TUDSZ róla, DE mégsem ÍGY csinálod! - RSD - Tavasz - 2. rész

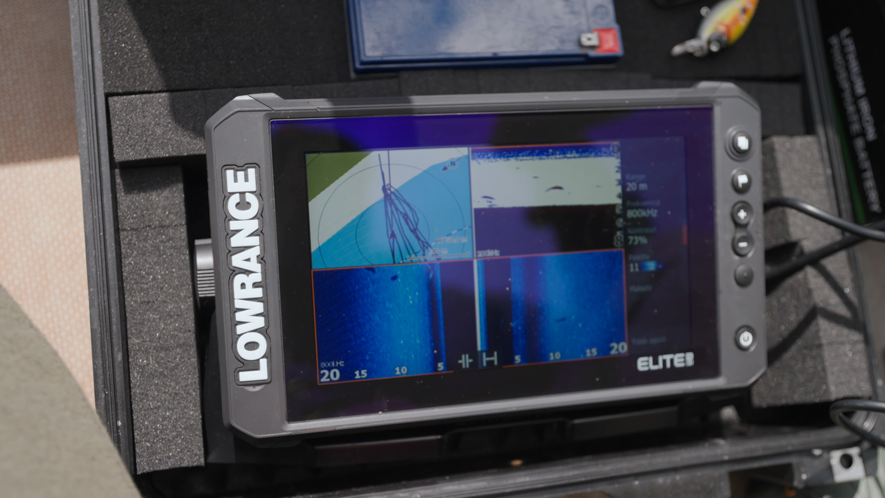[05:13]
Ráadásul a radaron látunk halakat, de valamiért a táplálkozás az elmarad.
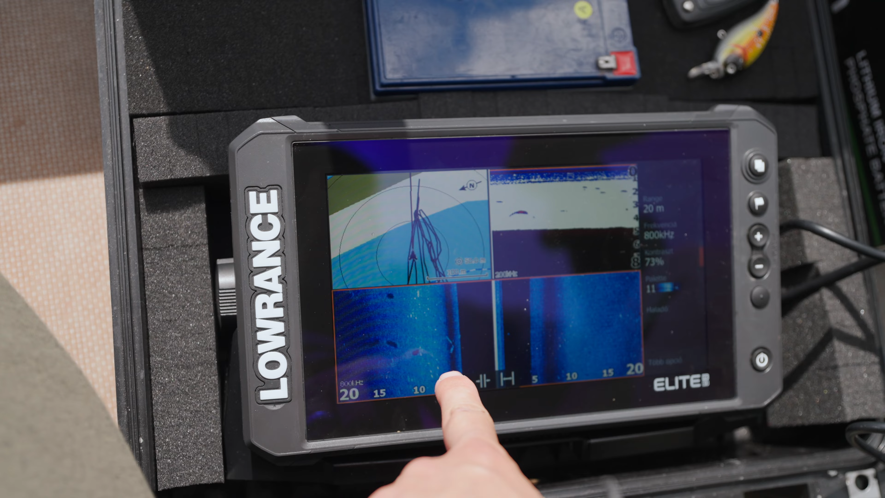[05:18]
Ugye most meg vannak bolondulva az ívás miatt, jönnek-mennek.